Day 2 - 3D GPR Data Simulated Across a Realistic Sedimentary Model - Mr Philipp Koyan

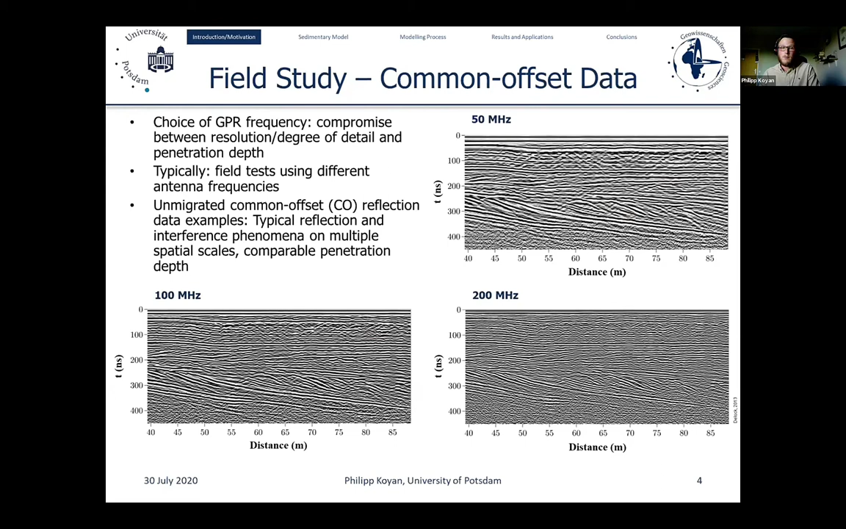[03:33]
And what we can already see here is that we solve typical reflection and interference phenomena on multiple spatial scales depending on the source frequency. And what we also see is that they more or less show quite comparable penetration depths. To complement such common offset data, we also perform CNP measurements, so common midpoint data.
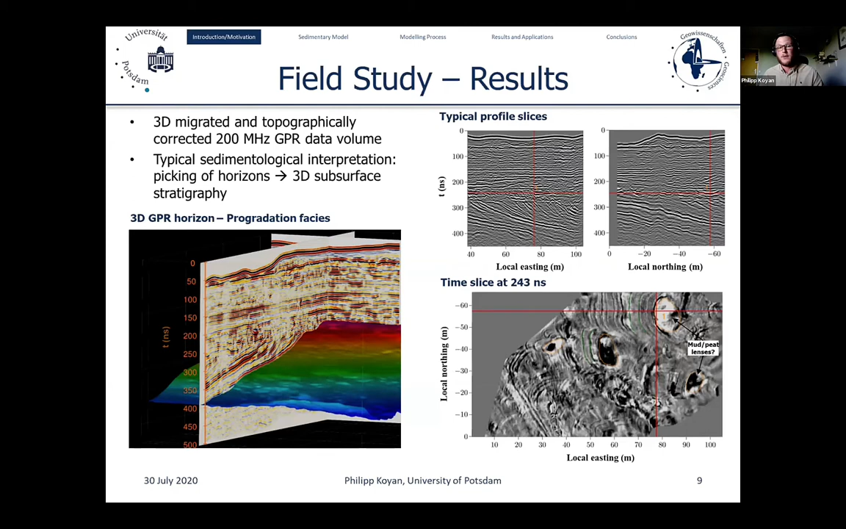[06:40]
So this is what we typically do when we have field campaigns using 3D GPR data. This directly leads me to the motivation of my work and also for the rest of the talk, which is which is synthetic data then.
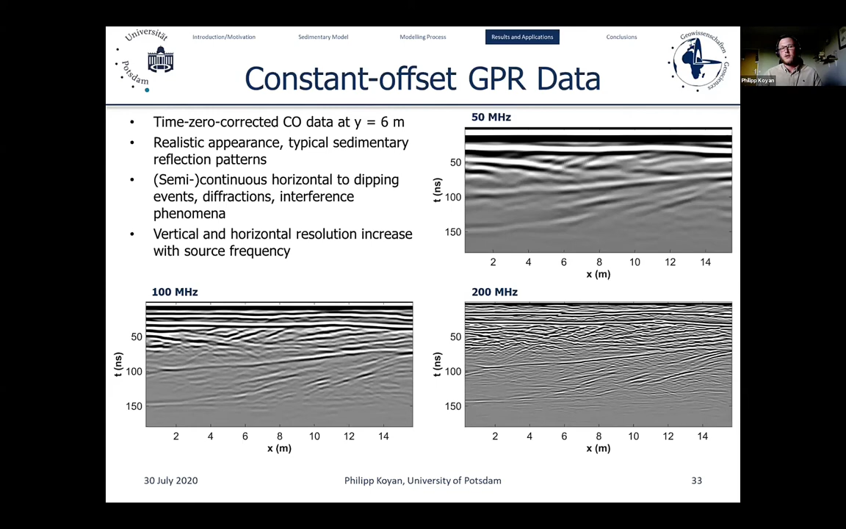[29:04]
We see some continuous horizontal and dipping events. We see loads of diffractions and interference phenomena. And as we would have expected it, the vertical and horizontal resolution increase with the source frequency. To complement this data, as I said, we also modeled some CMP data,
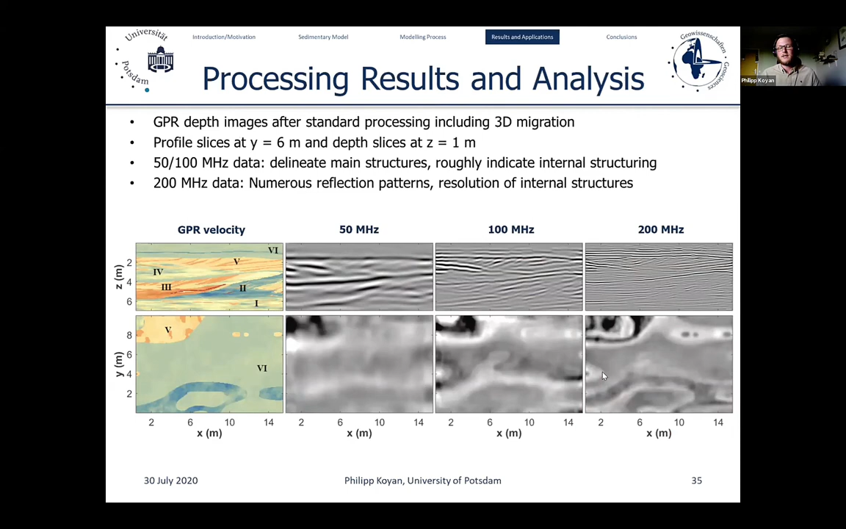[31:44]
200 megahertz data show numerous reflection patterns, and especially if we have a look at the depth slice here, we see that basically all the internal structures found in the subsurface model have been resolved. To analyze this a little bit more in detail, we see here the GPR velocity model directly put onto the GPR profile slices,